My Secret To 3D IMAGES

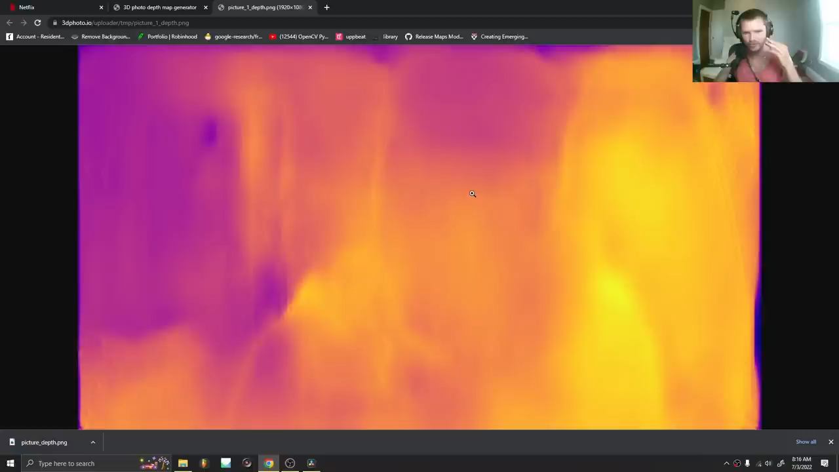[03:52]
We're going to convert it into a luminance and use it the same. So right-click, save your image as a depth map.
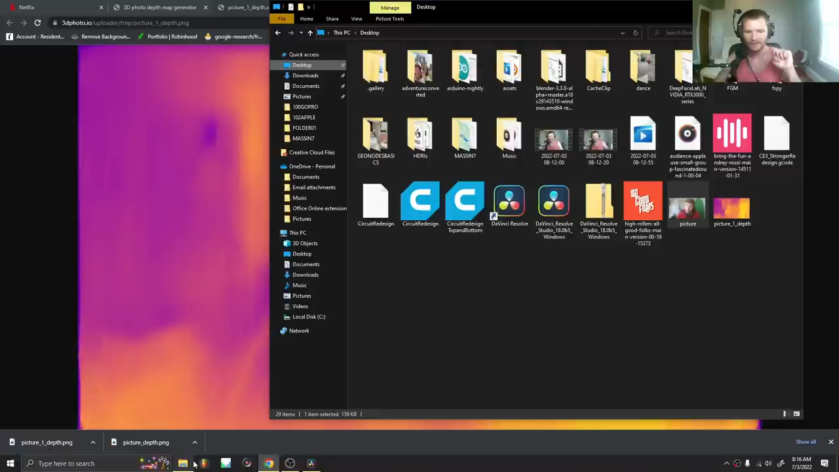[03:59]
And let's open up Blender, or any compositor you have that has a displace node.
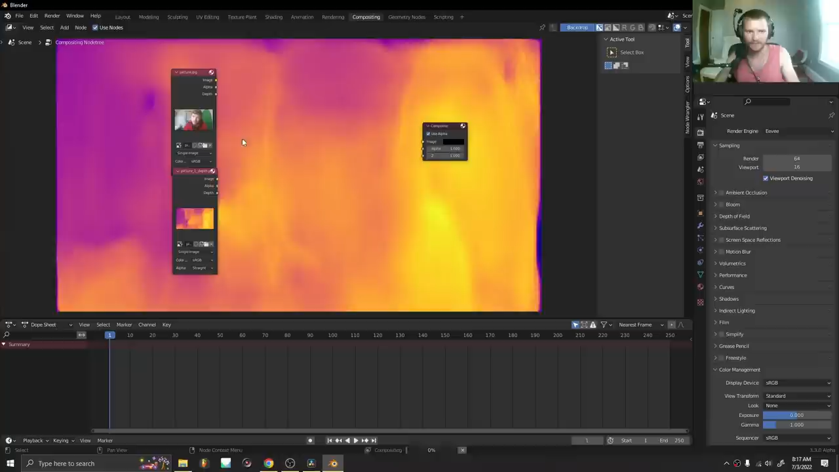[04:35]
For our depth map, what I'm going to do is I'm going to use an RGB to black and white node. Now, is this technically the correct way to do it?